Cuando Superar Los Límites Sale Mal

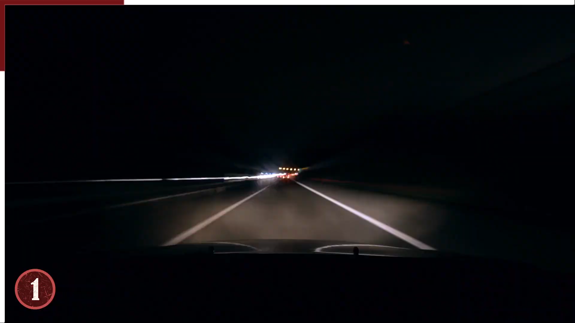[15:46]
El conductor estaba presionando seriamente el límite
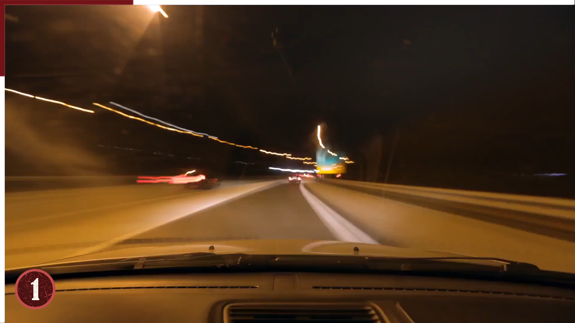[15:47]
justo antes de las de la mañana en West Washington Avenue.